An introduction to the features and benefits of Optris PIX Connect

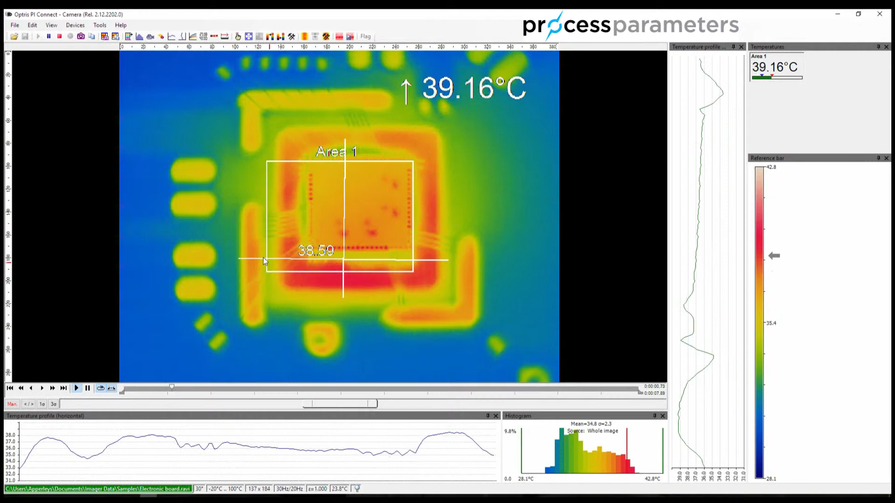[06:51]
And the graphs now adjust automatically to the temperatures along those lines of pixels. So for example, the connection legs here on the chip are represented by the peaks and troughs on the graph, and we can see the temperature variation across the whole line. The next area to look at on the screen is the histogram, and this shows the distribution of temperature in the graphical area. This can be configured for the whole screen, or we can configure it for just a measuring area.
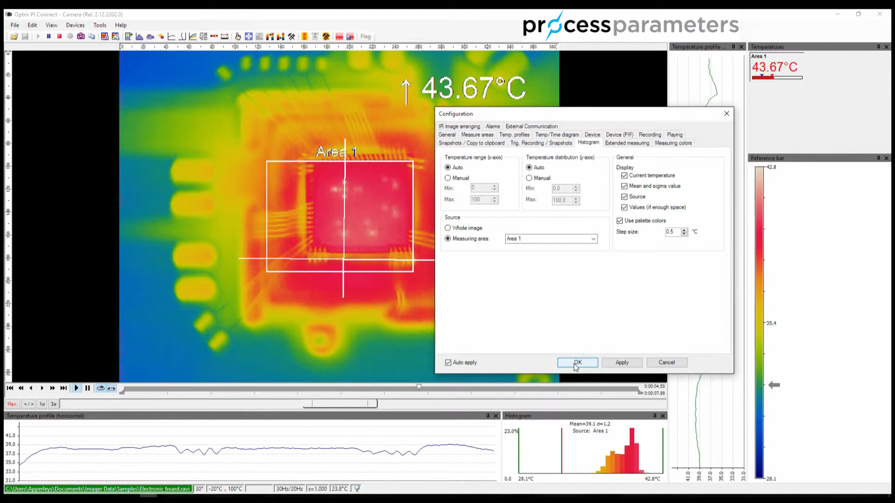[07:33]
So we can do this in the configuration menu, histogram, and then select a measuring area here, and click OK. And now we're purely looking at the single area in the center. The red line relates to the temperature of the cursor on the display, so as I move the cursor around, we can see the temperature represented by the red line on the histogram. Finally, on the main screen, we have the digital display group at the top right-hand corner of the screen.
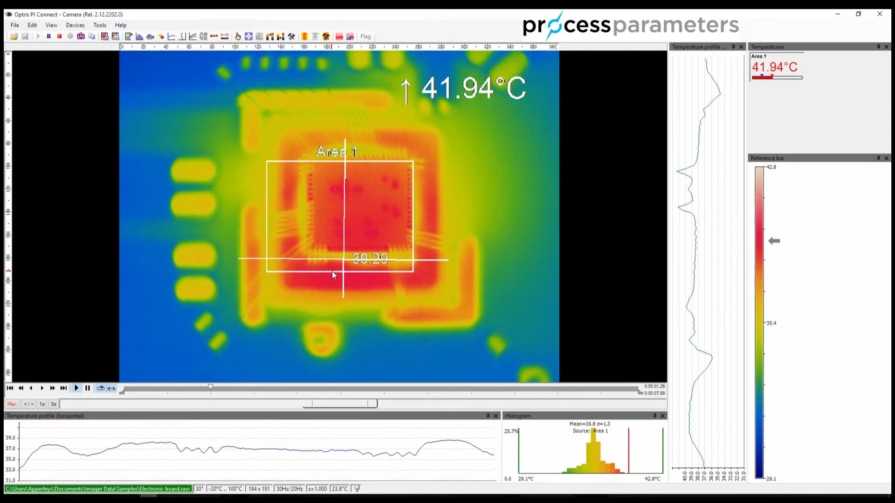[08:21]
On screen: max 41.94°C
There are plenty of other simple things we can do to change the data we are looking at. For example, the standard color palette may not be giving you the definition that you need in your application, but it is very easy to change. We have two buttons on the menu bar, which allow us to cycle through the palettes as follows.
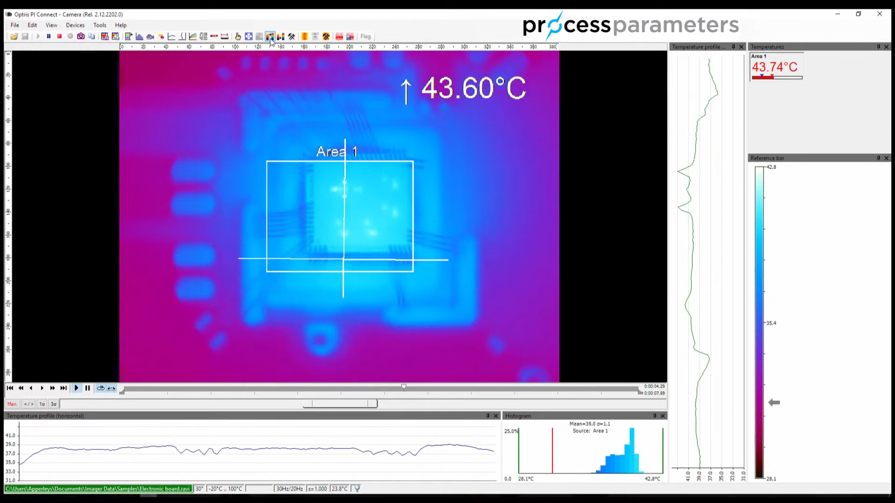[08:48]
There may be occasions where you only want to see the main graphical area. And again, we can go to a full screen view very easily by clicking on this button here.
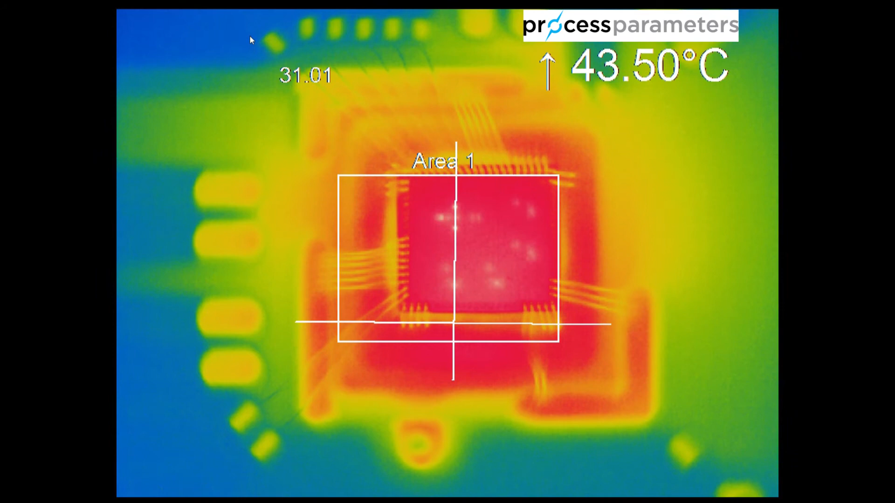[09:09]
This obviously gives a much greater definition of what you're seeing, but if you need to return back to the main menu, simply press the escape key. I hope this video has been useful and has given a brief introduction to the Optris PI Connect software. There are many more features that will be covered in more detail in future videos.